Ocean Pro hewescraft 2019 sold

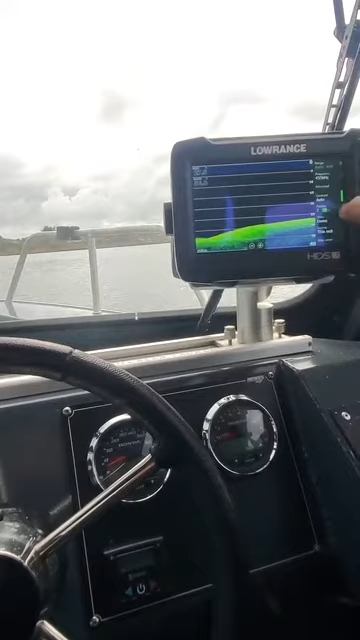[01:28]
Then you want to go down, you just go here, here, hit that one there, and then X out. Then you go like that. So this does it all, but the back one won't. It could be the Ethernet cable, all the settings are set up right on that. You can see on the back, if you go back here,
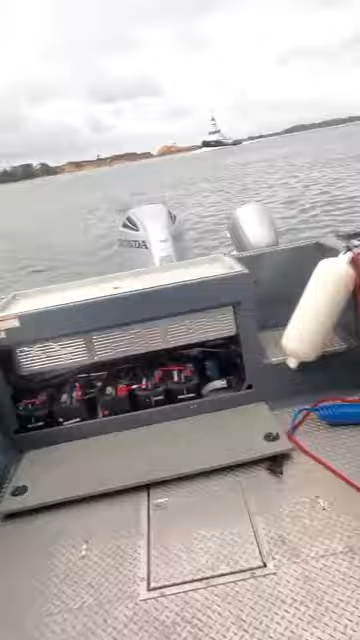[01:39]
you go over into here, go into sonar,
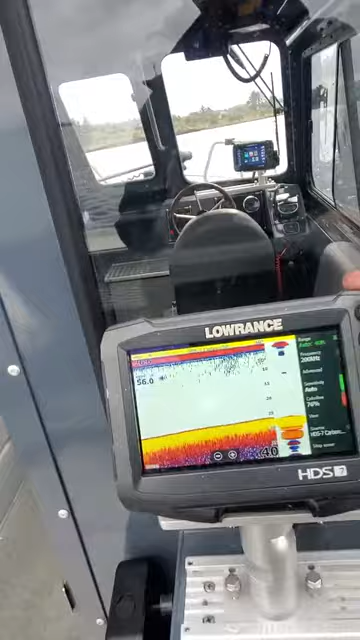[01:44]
sonar works fine, because it's using structure scan, will not work.
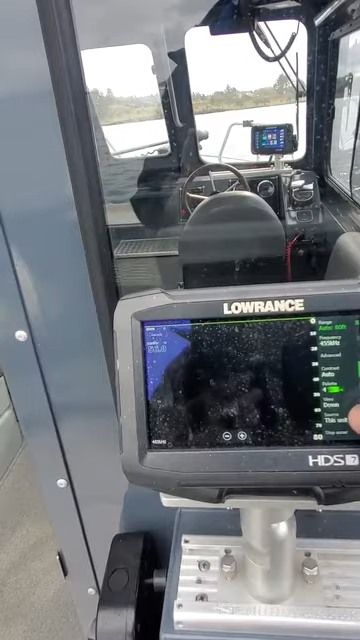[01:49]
I even got it on, see it won't go to like channel 2, like on that,
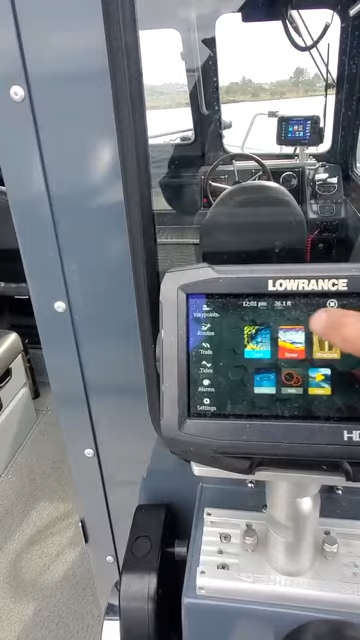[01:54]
because over here at sonar, I can go to the carbon copy on channel 2.
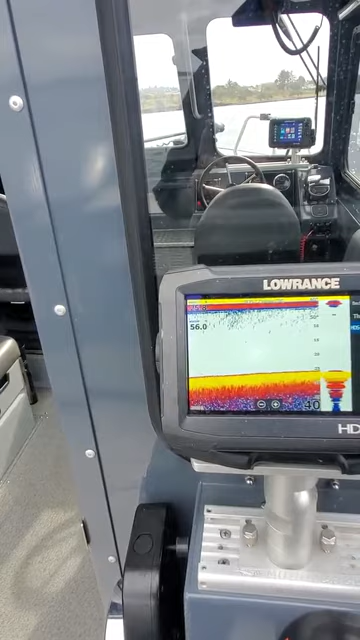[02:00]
I can go to this unit, channel 2, carbon channel 2. I can go to this unit, see if that makes any difference, but I think you're going to lose it back here.
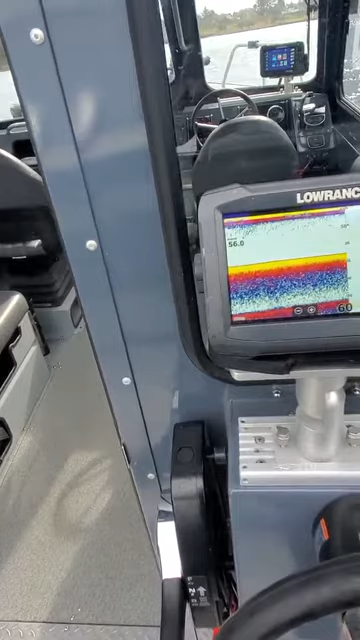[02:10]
Yep, you will. So you've got to go back to that one.